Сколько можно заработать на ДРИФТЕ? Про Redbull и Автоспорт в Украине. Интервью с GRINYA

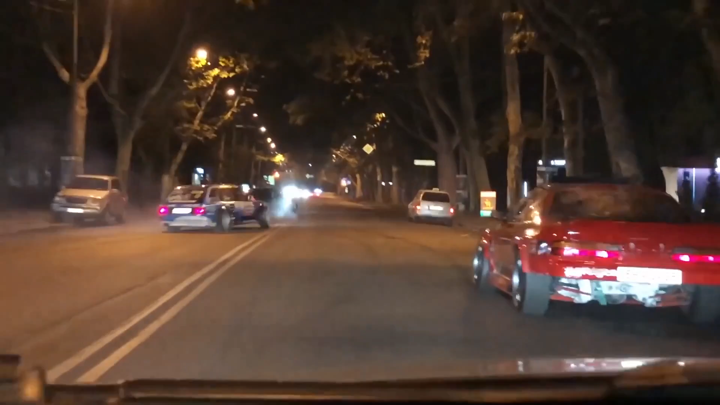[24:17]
Так вот, я ехал сзади, и я просто ужасался, что делают эти люди, как они могут себе такое позволить.
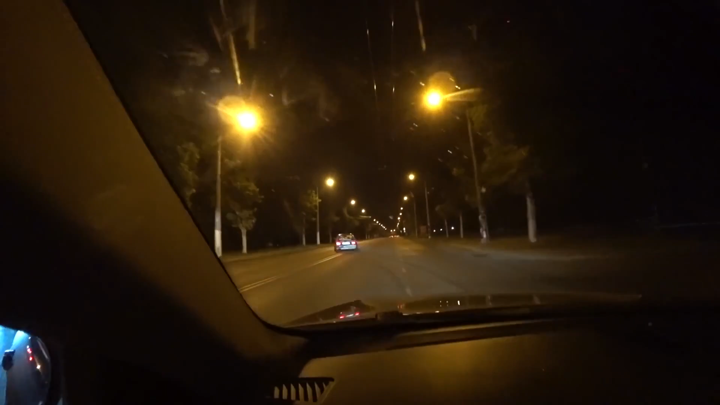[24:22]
Потому что город это непредсказуемая обстановка. Ну, я стараюсь людей отучивать от этого, но слишком Украина не подготовлена для автоспорта. У нас нет треков, куда можно было бы выехать и выпустить пары.
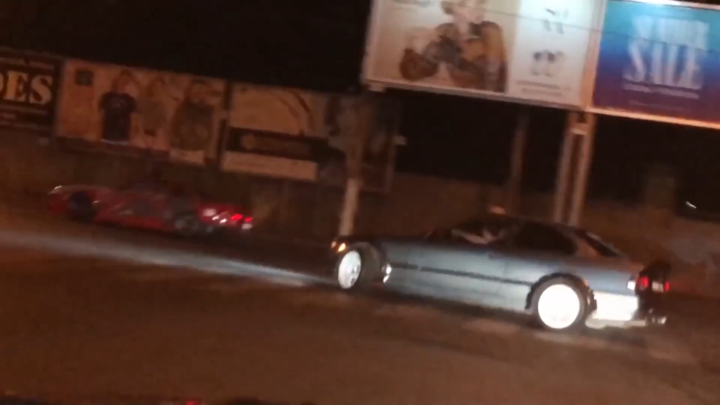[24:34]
И поэтому, чтобы выгнать дрифтеров с улицы, нужно предложить какую-то альтернативу.
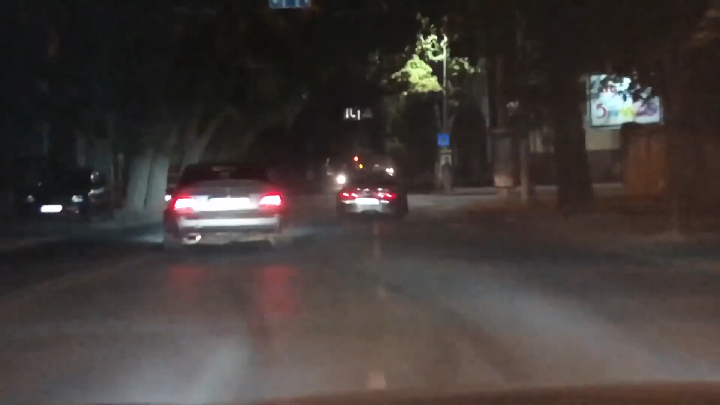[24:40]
Я не знаю, я первый раз это вижу, и знаешь, мне тяжело на это смотреть.